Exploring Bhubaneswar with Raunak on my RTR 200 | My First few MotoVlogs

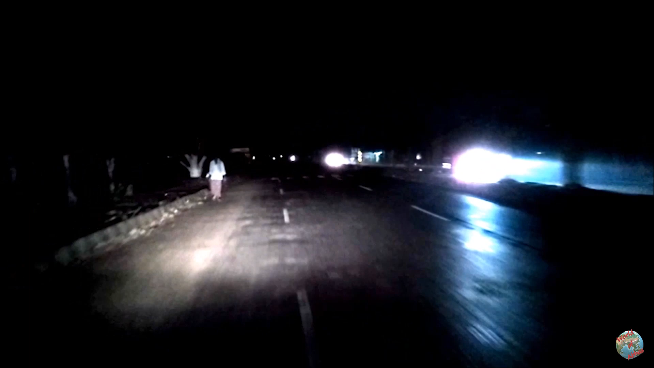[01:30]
10:20 हो रहे हैं। रास्ते पे एक ही लाइट नहीं है, सिर्फ गाड़ी की लाइट। मुझे अजीब लग रहा है। अच्छा अच्छा दिख रहा है वैसे, व्यू अच्छा है, रात को आने के लिए अच्छा है, बट सुबह सुबह मॉर्निंग बहुत अच्छा व्यू दिखेगा इधर।
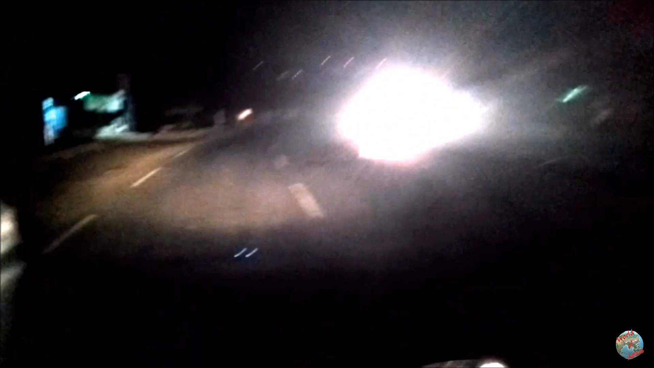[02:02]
अभी अराउंड 10 मिनट अराउंड 1-2 मिनट से हम लोग ऐसे पग पग कर रहे थे, कुछ रिकॉर्ड नहीं हुआ है क्योंकि मैं रिकॉर्ड नहीं कर रहा था।
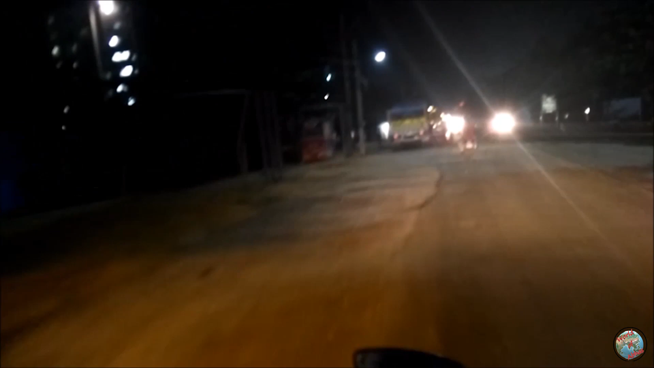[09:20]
अब कर रहे चले चलते हैं. नमस्कार सबको एक और व्लॉग में. मोटर व्लॉग में. सॉरी.
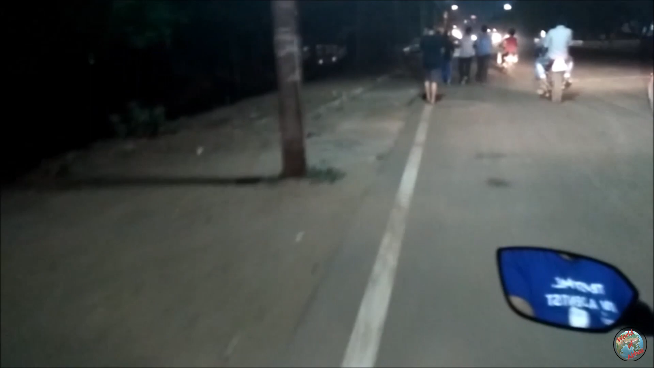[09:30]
अगर आज कैमरा थोड़ा स्टेबल लग रहा है उसका रीजन ये है कि हमारे पास आज स्टैंड है. स्टैंड नहीं है.
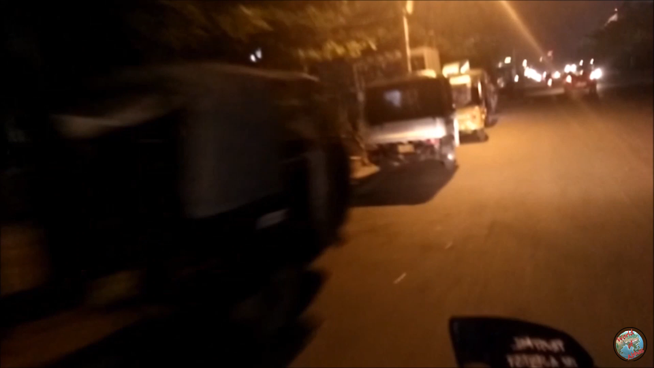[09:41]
हमने एक ट्राइपॉड खरीद लिया है जिसको हम सेल्फी स्टिक का यूज कर रहे हैं. जी हाँ.
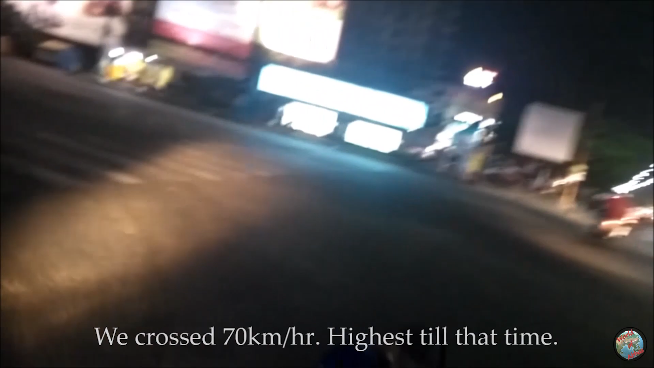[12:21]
हम लोग 70 के ऊपर गए थे, मेरा पूरा मूड अस्त हो गया।